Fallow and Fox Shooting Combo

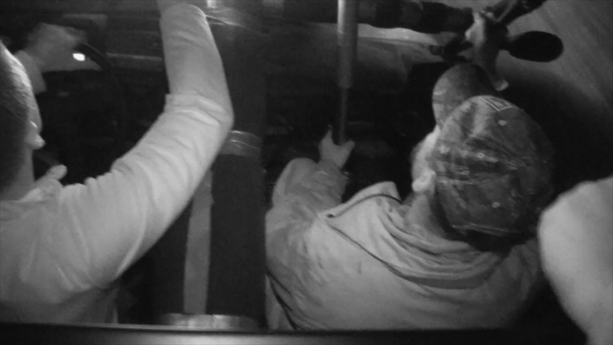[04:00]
Now one of the beauties of international hunting regulations is that so many things are alien to the travelling hunter. Is it a fox?
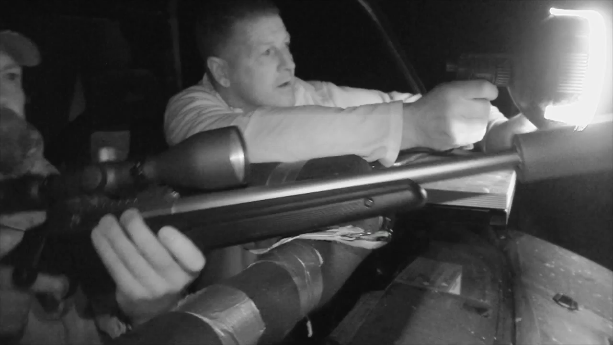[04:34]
It's a bit like anything, innit? Once you've done enough of it, it comes as second nature, so... Yeah.
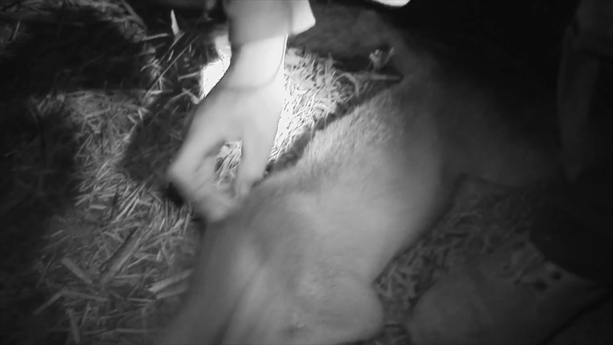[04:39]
But... Well, he did alright on this one. Yep. Just hoping to find some more.
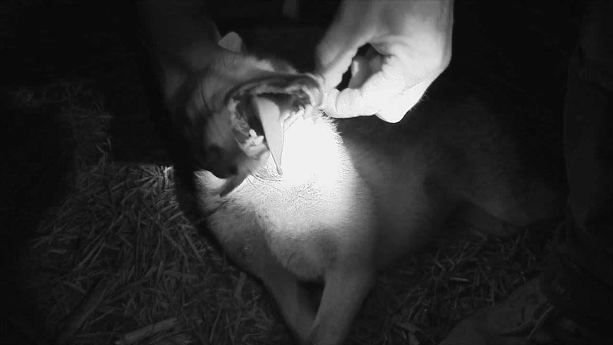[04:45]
We're struggling a bit tonight and we've seen quite a few foxes, but they don't seem to be the one to play ball.
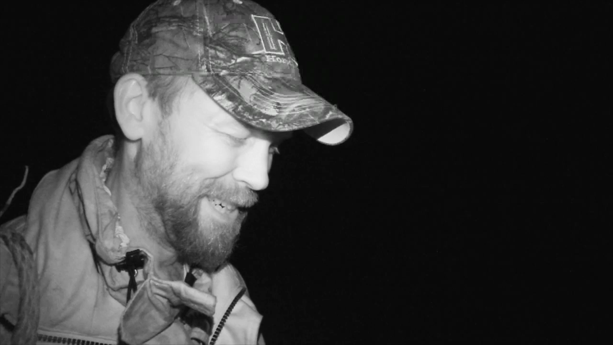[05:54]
He must do a good job of shooting them then. Yeah. All right. They don't have much to eat so they don't grow so many.
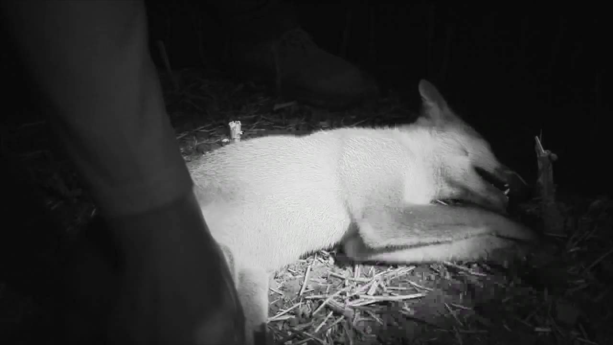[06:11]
Ulf gets another fox and we find out more about the Swedish way of doing things and it involves a lot more patience.
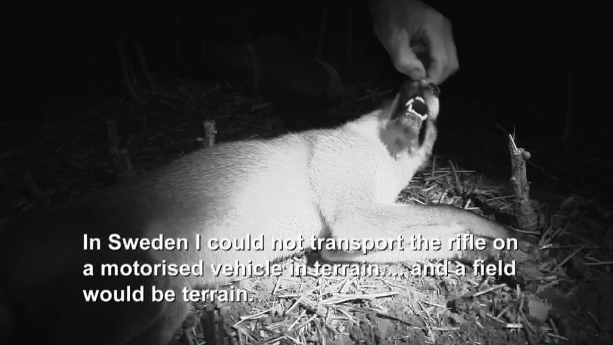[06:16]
In Sweden, I could not transport the rifle on a motorized vehicle in terrain and the field would be terrain.